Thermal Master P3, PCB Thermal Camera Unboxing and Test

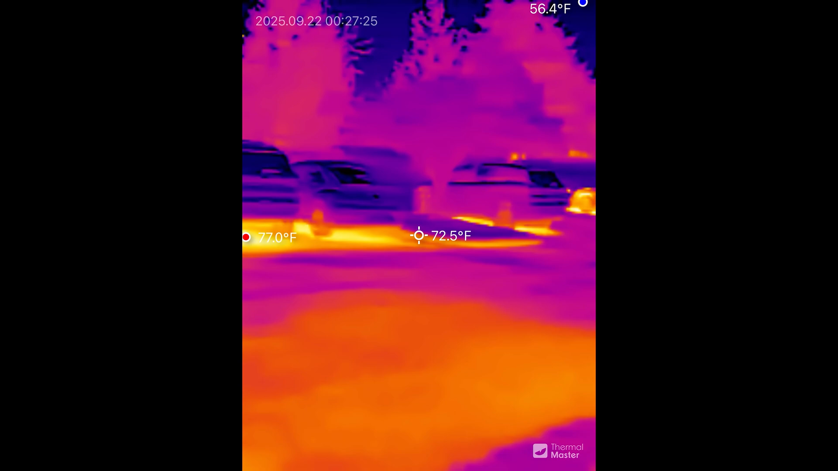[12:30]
On screen: spot 72.5°F, max 77.0°F, min 56.4°F
Look. There's a car coming to my left right now. Oh yeah. See look at that. Perfect.
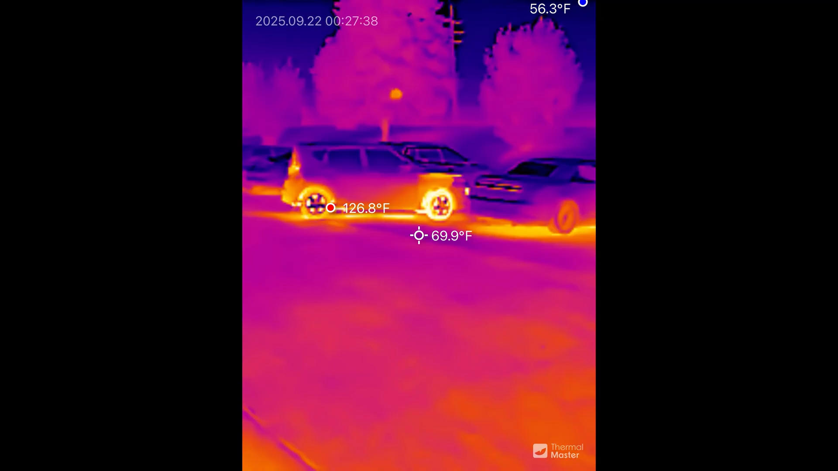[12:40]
Those tires are so red. It's crazy. Having a thermal gun is so cool.
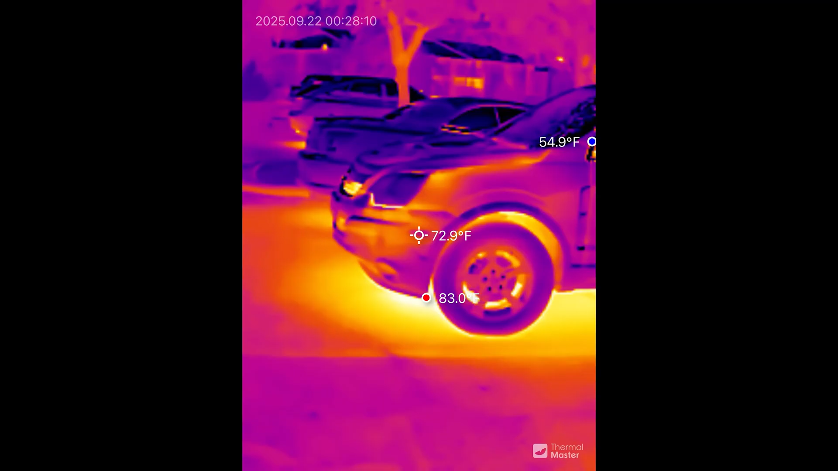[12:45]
On screen: spot 72.9°F, min 54.9°F
Hmm. Which one of these cars went somewhere recently?
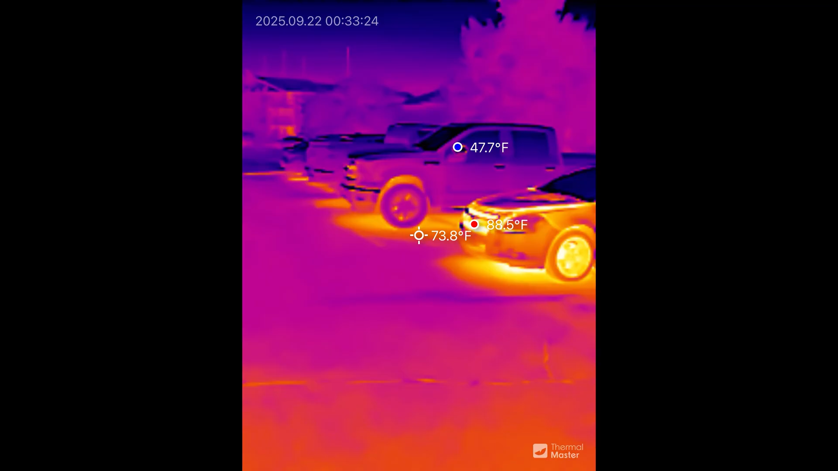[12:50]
On screen: spot 73.8°F
Gotcha.
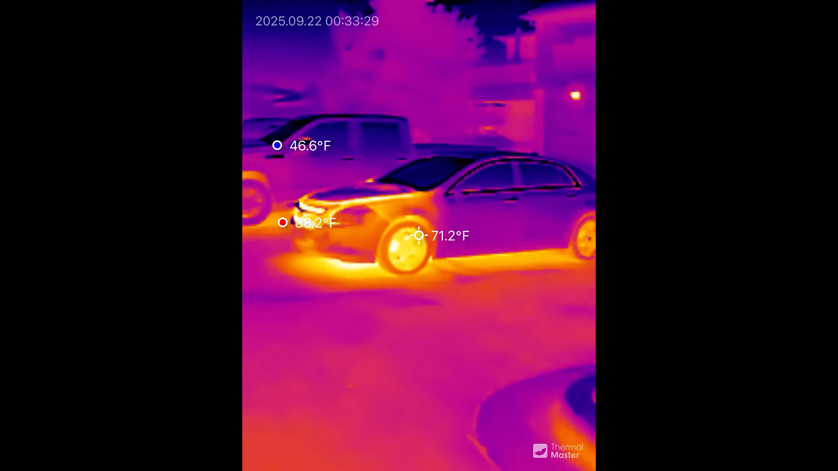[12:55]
All right. Last little clip.
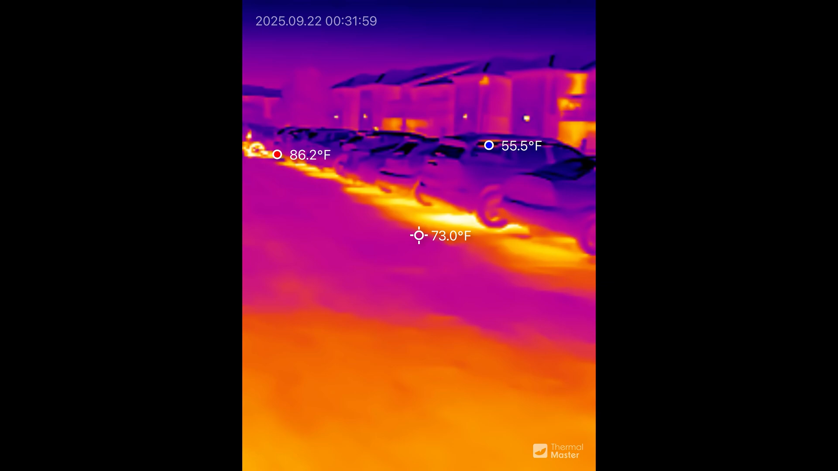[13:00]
On screen: spot 73.0°F, max 86.2°F
This is so cool. Almost all of these cars are facing the opposite way. Like they just pulled in.
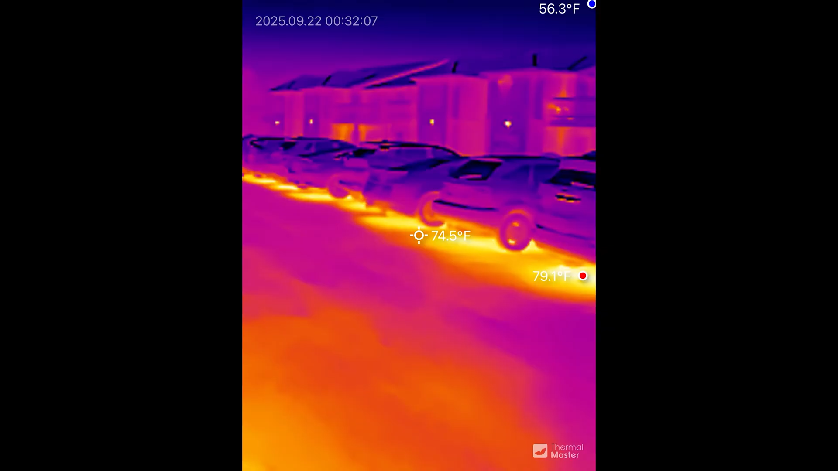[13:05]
On screen: spot 74.5°F, max 79.1°F, min 56.3°F
You can get a pretty good idea of most of them. Except one of them that just pulled in down there.